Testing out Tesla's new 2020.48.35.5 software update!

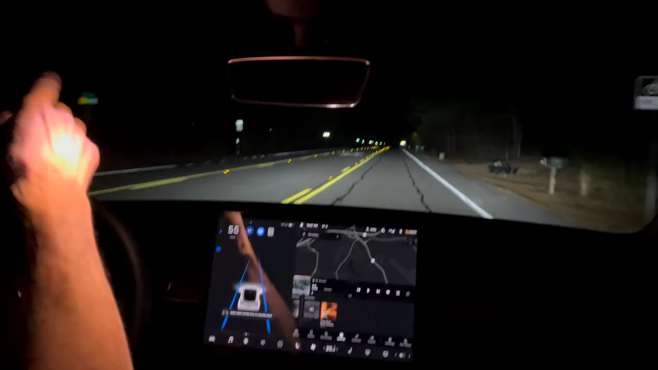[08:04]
all that much interesting but there is a light at the end of it and there's also a crosswalk that comes up here and i'll be curious to see i'm also looking at the visualization it seems to be um yeah it's seeing all those garbage cans okay there's a whole lot more stuff that seems to be showing up than it was before so i hate that i've got my hand on the steering wheel and it never thinks i've got enough pressure on it so yeah it's definitely showing like the turn lanes and i think it seems to be visualizing
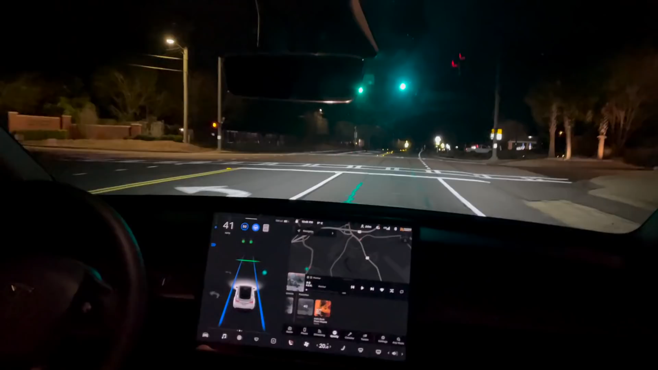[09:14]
it's still requesting like you're tapping on the accelerator to prove that you're doing it right so um interesting i'm gonna take a right down here all right i'm gonna take it out of autopilot and then i'm gonna give it directions to oh jeez i mean i guess walmart i never go to walmart if possible but it's a good place to get directions too give me directions to walmart
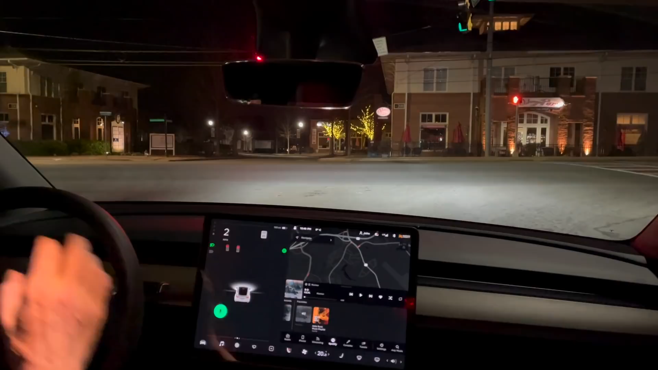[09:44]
now turn right on to gain school road
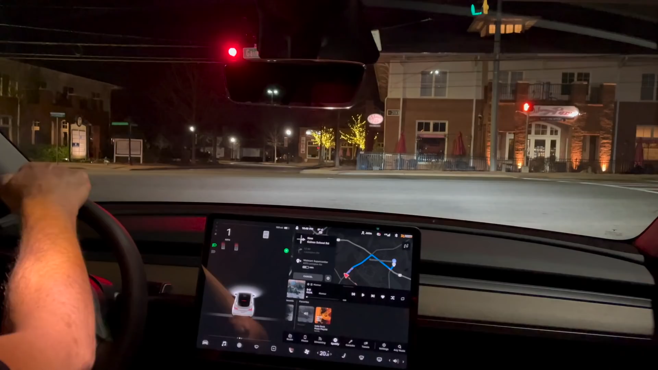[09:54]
having fun all righty so let's see so it says it's stopping for this traffic light yep okay still got to give it a little confirmation but just a little tap on the gas or accelerator i like the the visualizations are much cooler than they used to be it looks a lot more like um not quite like the beta but it's